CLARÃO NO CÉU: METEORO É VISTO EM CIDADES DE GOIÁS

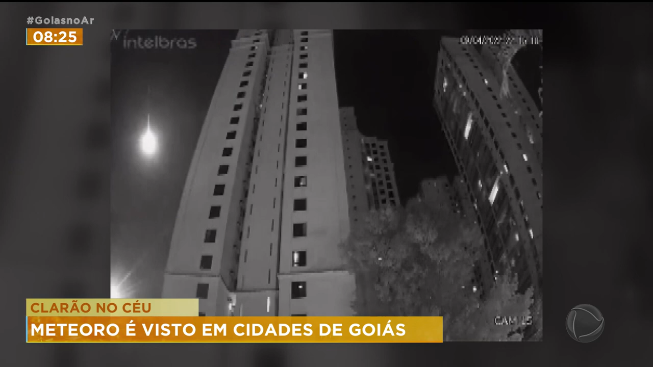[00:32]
Imagina quem conseguiu ver do alto de prédios. E foi assim em várias cidades goianas, inclusive na zona rural.
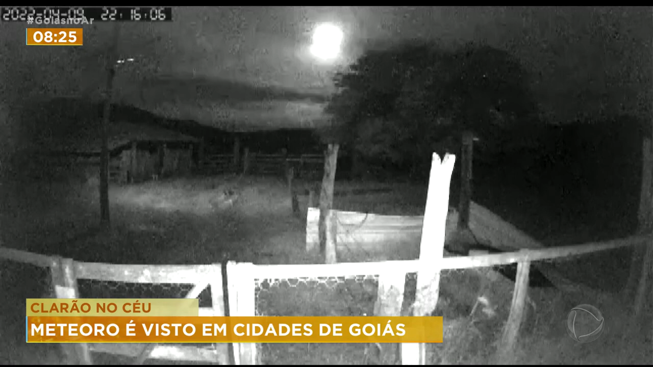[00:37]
Na esplanada do Centro Cultural Oscar Niemeyer, em Goiânia, as pessoas vibraram com um visitante ilustre no céu.